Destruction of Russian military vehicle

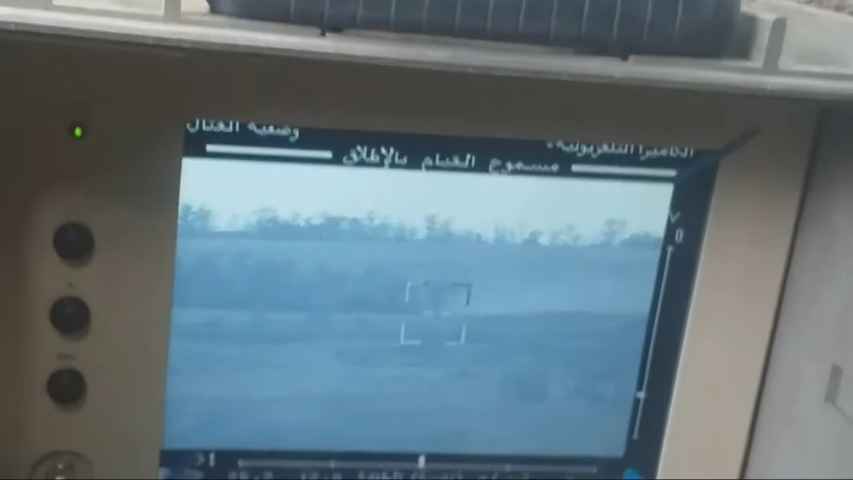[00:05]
Так, берем трохи вище. Вище там били на дерево якраз. І укусиш.